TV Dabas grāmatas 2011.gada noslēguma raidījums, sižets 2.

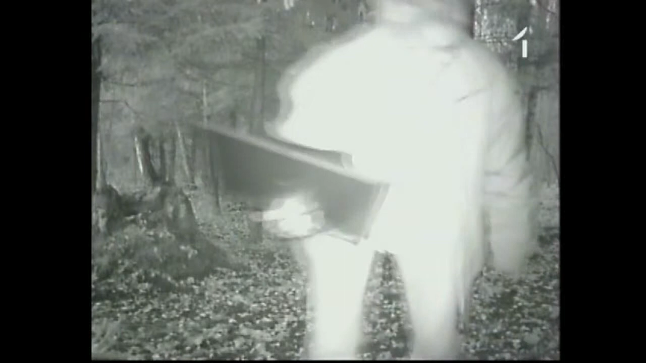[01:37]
Nu, man piemēram tagad iznācis ir pēdējā laikā, ka naktī uzfilmēja kā brieži savu vaļā staigā.
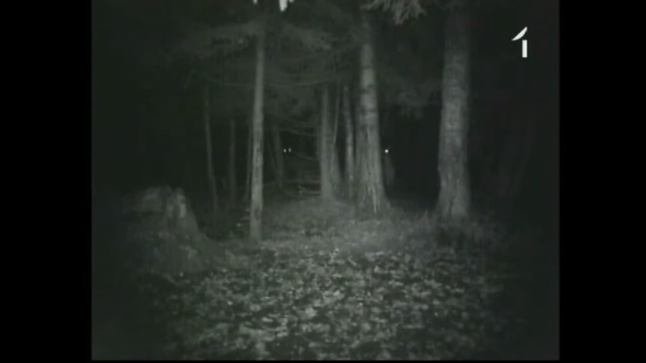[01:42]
Vai tad naktī vispār var filmēt? Nu, redz, ka izrādās, ka var, jo te ir tādas īpašas tehnoloģija, ka te izstarot tāds infrasarkanos stars,
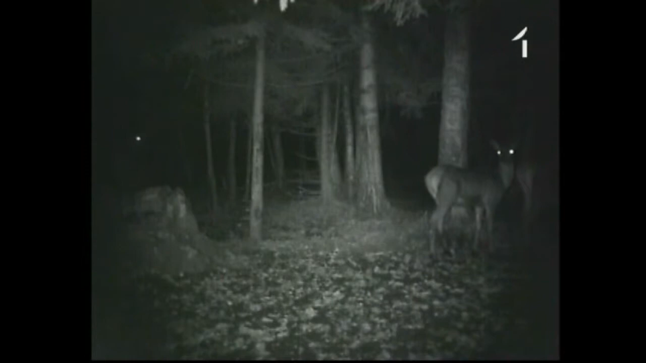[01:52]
ko cilvēks ar aci un dzīvnieks nemaz neredz. Kuri tad ir tie interesantākie kadri, kuri ir nofilmēti?